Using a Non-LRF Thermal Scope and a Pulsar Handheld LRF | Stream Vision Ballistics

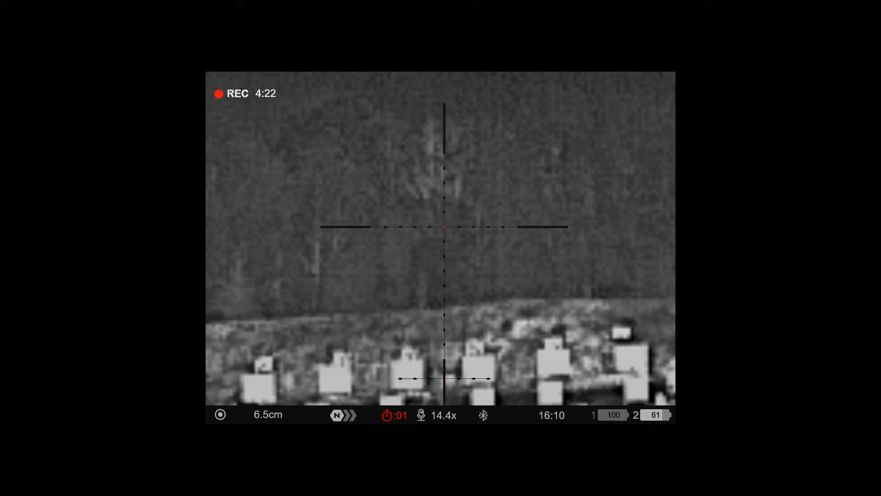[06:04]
1000 meters held slightly to the left of the target. Good impact. If you do all these steps and you confirm all the data, get the right information.